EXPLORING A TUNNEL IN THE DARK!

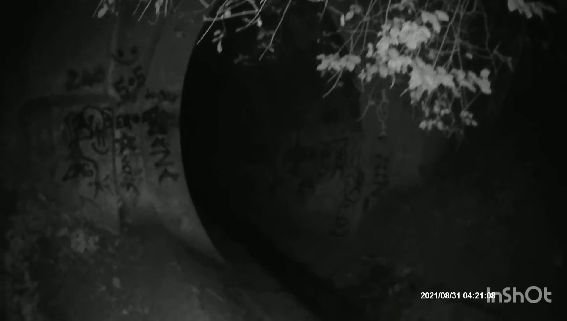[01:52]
I'll move over here a minute. Oh, I'm falling over. It's uneven ground, you see. So this is the tunnel itself here. Put your torch on a minute.
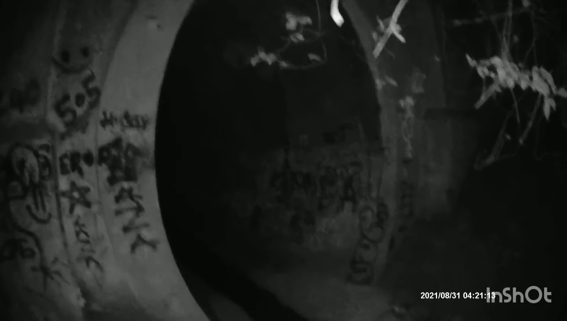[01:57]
That's the entrance to the tunnel, and there's just a tiny little stream here at the minute. Got my torch as well, but it produces like this circle effect, which I don't really like.
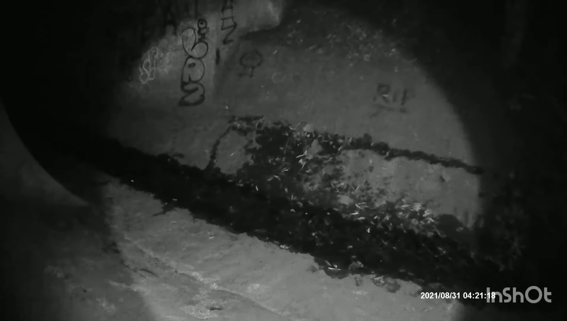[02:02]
But it doesn't do like diffusion. It's like a perfect circle, you know. I prefer like diffused lighting, so it spreads out more.
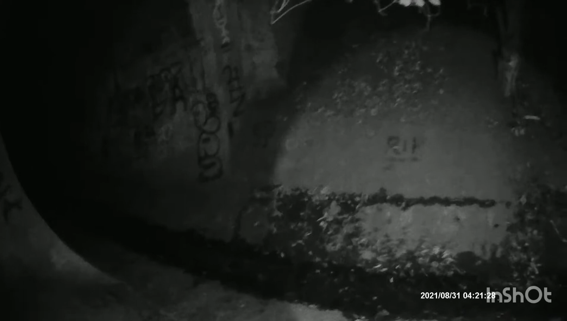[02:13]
But it's the best I've got at the minute. And through there, the stream goes under some undergrowth by the looks of it. You can't actually walk through there.
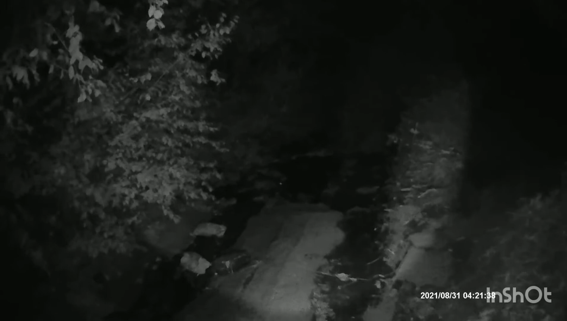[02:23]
Even if you walked in the stream, it would probably be difficult to get through there, I should imagine.
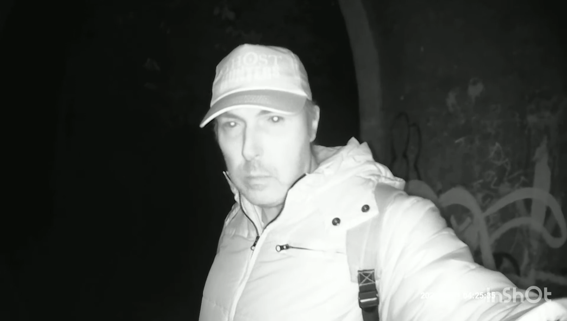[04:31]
guys up on the bank in the same park as what you're in. So I'm actually in the tunnel now. I'm in the tunnel. It's very echoey in here. And very, very dark. I must be mad for coming in here, to be honest with you. I'm probably going to run into a sewer monster or something like that. But I hope not. Anyway, let's see if I can walk through. Right, let's see. Oh dear me. Right. That's what you can see, was just the night vision.
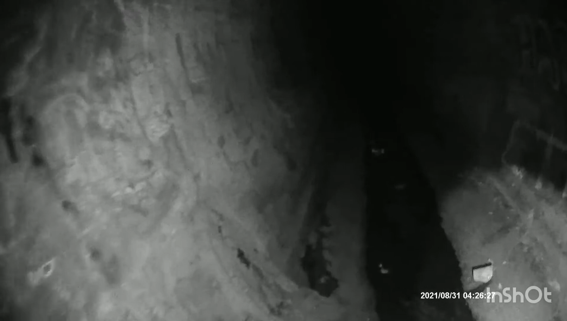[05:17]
I have to watch I don't slip here. I'm going to get very wet.
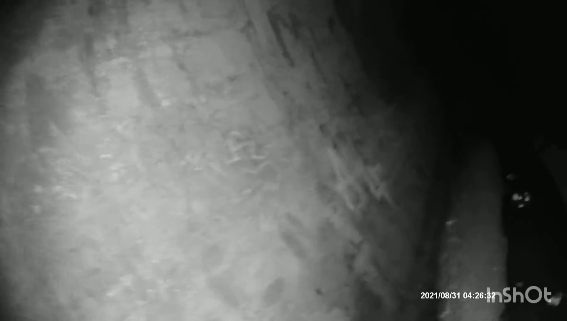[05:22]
There's some balls in here or something. What the hell is that? An apple and a blue ball.
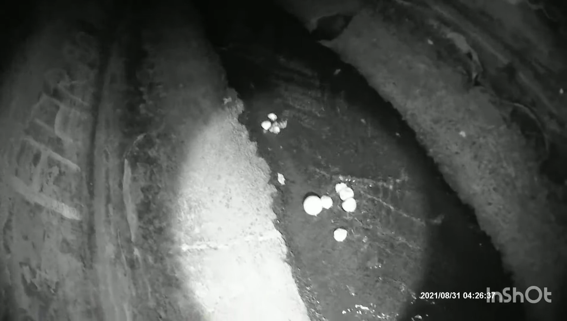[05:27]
Three green apples and a blue ball.
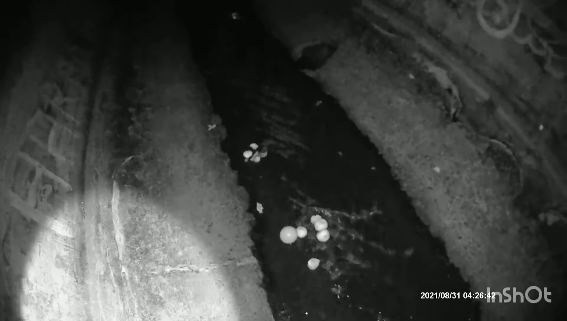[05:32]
Wow.
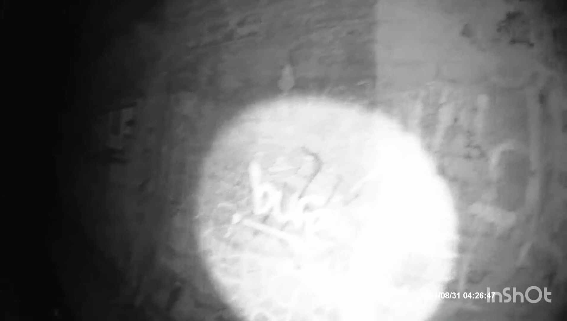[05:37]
And there's lots of graffiti in here, as you can imagine.
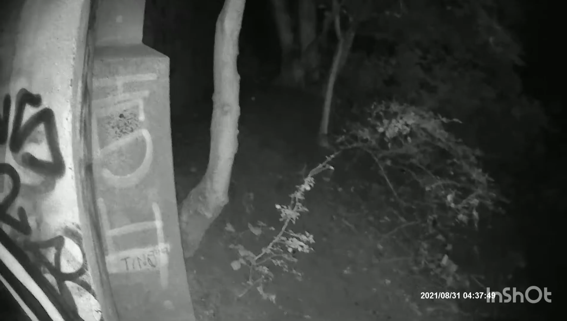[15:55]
It's a bit black, this tree sticking out here. I put shone the torch on it. Right there. Yeah, fancy getting a fright from a tree at the end of a tunnel.
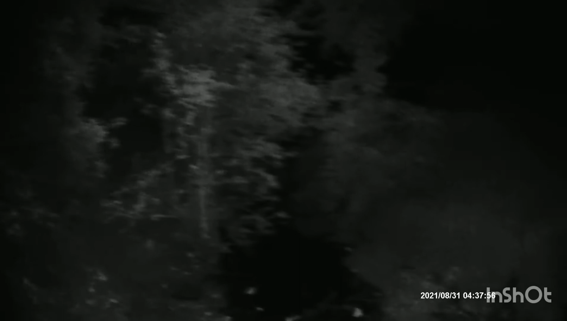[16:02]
Yeah. There's loads of trees down here.
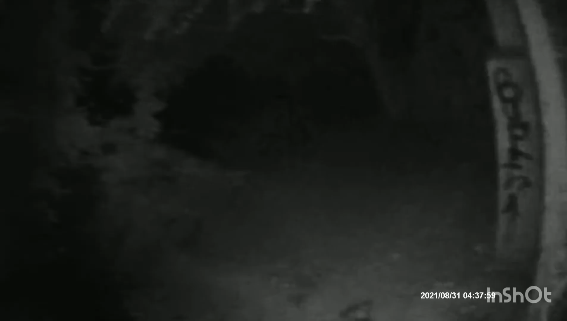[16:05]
Just it was so close to the tunnel here, huh? Didn't expect to see it there. The way it was lit up, you know.
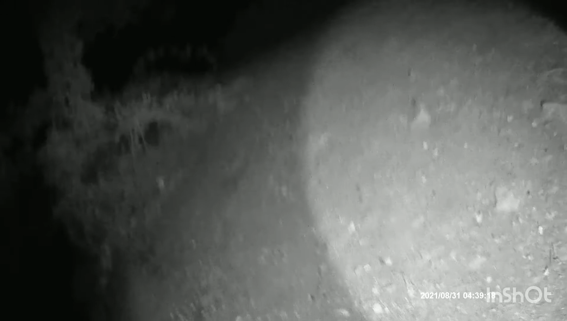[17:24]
I'm going to get little steps so you can get out. What's that? Oh my god! What the fuck? There's a massive like cray fly thing around us here. It's just like nearly hit us in the face. I thought it was a bat or something. Bloody hell.
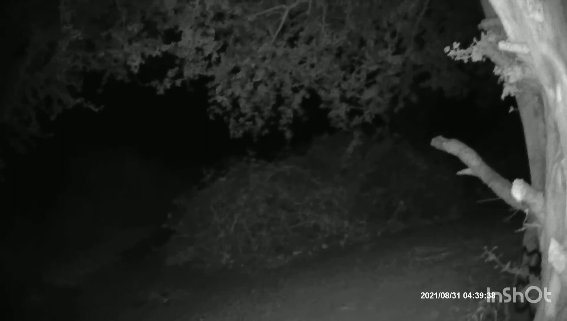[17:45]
Right, this is what it looks like when we torch off. I'm not using any other lights apart from me camera's night vision. I haven't got my torch switched on at this present moment. So yeah, it's very, very dark down here.
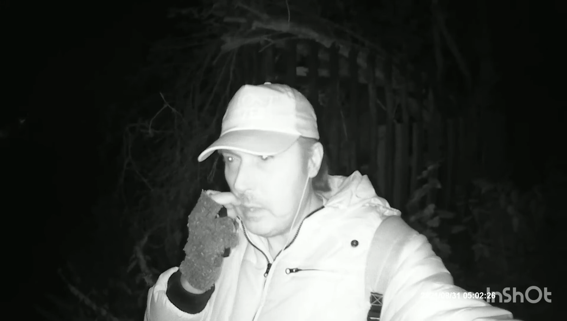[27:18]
At least I made it through the tunnel with a bit of difficulty, but I got through eventually. So I hope you enjoyed some of this video tonight. And once again, it's still very dark down here. Not that it was going to get any lighter at this time of night, of course. But you know what I mean. It's pitch black. Just to let you know. It's only, you can only see me because of the night vision down here. Because you can't see your hand in front of your face without the night vision or the torch. So, I'm going to head off now. And go back home and figure out what to do next.